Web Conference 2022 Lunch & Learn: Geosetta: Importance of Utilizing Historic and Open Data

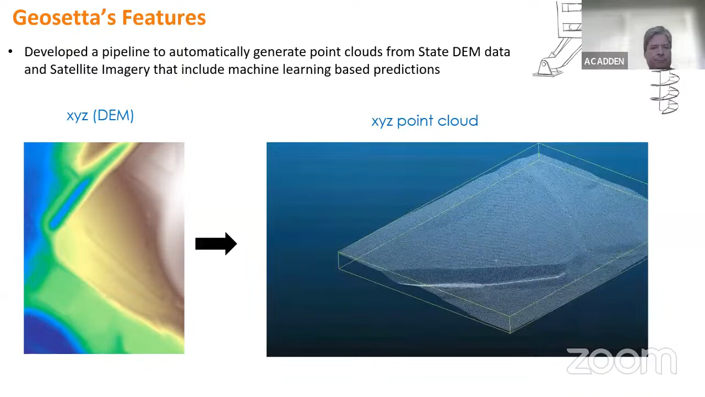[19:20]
They're also incorporating DEM models and bringing those in and being able to generate point clouds to be able to see your data in real space. And you combine that with satellite imagery and you start getting a really nice composite of your site that you can rotate around
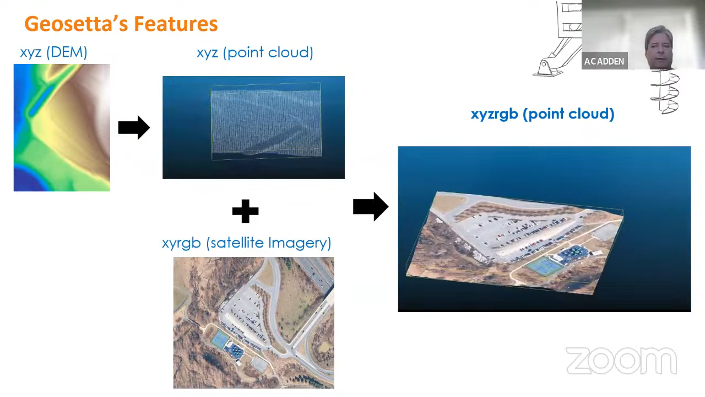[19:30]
and get an idea of what the ground conditions are going to be like around your site. All right, so I think that's an overview of Geosetta,
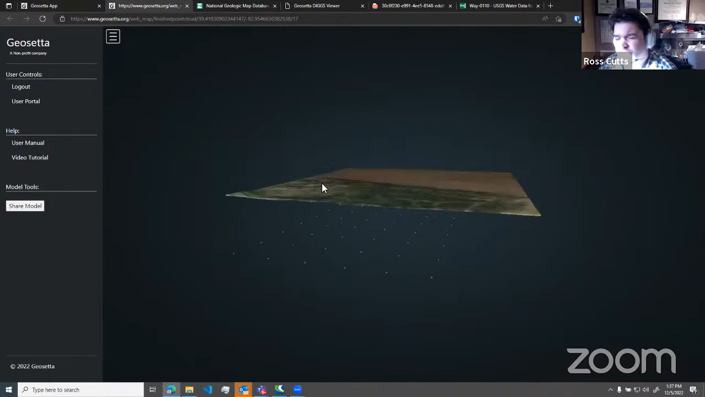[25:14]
site, but you can then have all kinds of sub tools to generate profiles off of here. And I'm just going to do this really fast.